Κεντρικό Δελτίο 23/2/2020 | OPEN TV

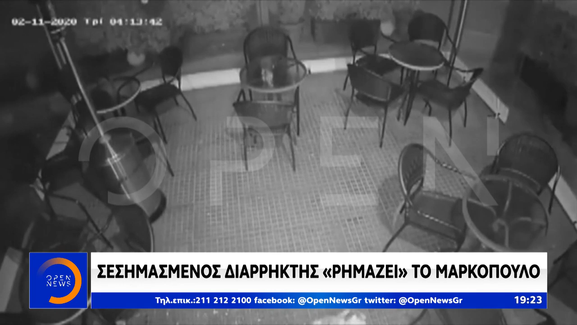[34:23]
Σε αυτό το βίντεο έχει καταγραφεί έξω από καφετέρια που μελωστό προσπαθεί να ανοίξει τη γυάλινη πόρτα, χωρίς όμως να τα καταφέρνει. Είναι δύσκολη κατάσταση εδώ πέρα.